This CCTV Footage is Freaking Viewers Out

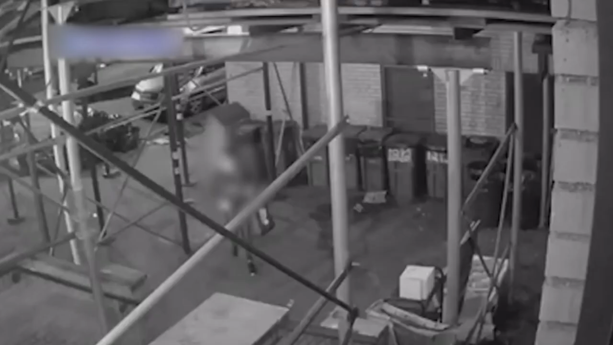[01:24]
A woman was on her way home from work when she noticed someone following her, and her surveillance camera captured a terrifying scene straight out of a horror film.
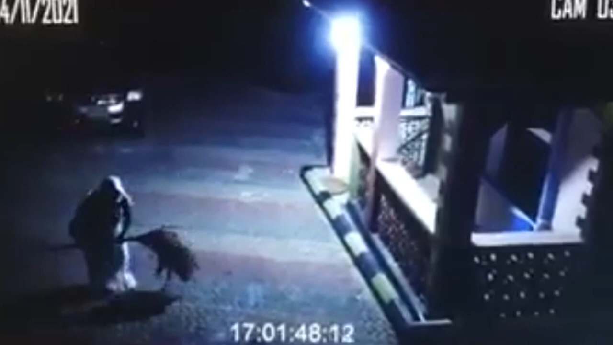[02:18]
What's more, the witch, whose face cannot be seen, appeared out of nowhere in someone's yard, placed the broom in the yard, and began dancing around.
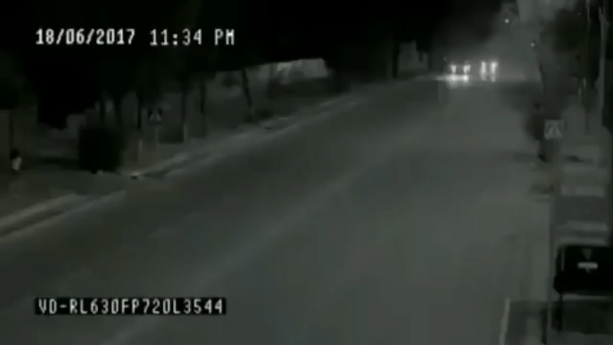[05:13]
Two cars are seen approaching this girl in this CCTV video as she prepares to cross the street.
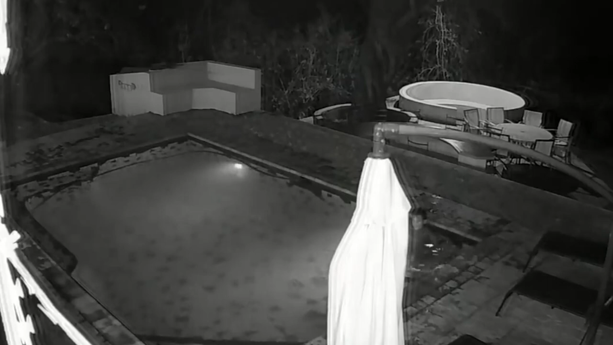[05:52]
The couple appeared to be taking a nighttime swim when the reptile crept out of the shadows and entered the water alongside them. The crocodile must be feeling jealous. He appears to be aggressive, as evidenced by his attack on the woman. Fortunately, they were unharmed. But I have to wonder, did it happen because the crocodile wasn't invited to the pool party? Or was it angry because they occupied the pool for its nightly swim lessons?
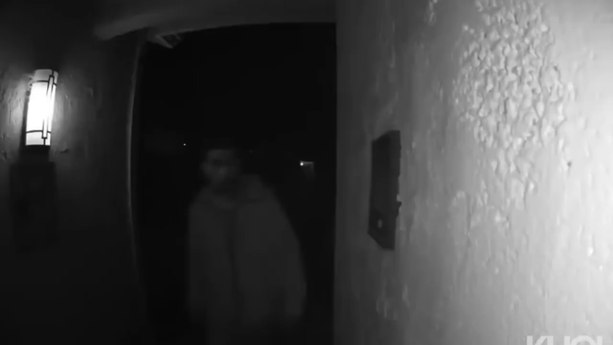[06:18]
You might wonder if a package is being delivered, a relative is stopping by,